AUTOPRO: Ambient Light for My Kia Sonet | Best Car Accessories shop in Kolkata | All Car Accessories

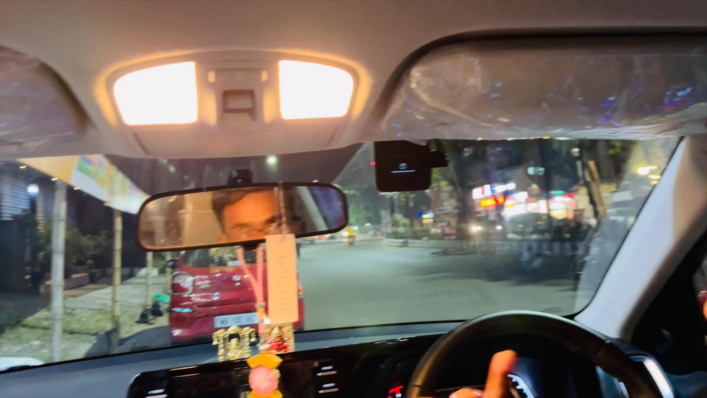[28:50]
देख सकते हैं जो dash cam लगा है 70mi का यह से पर दिखाया दे यह होगी आपका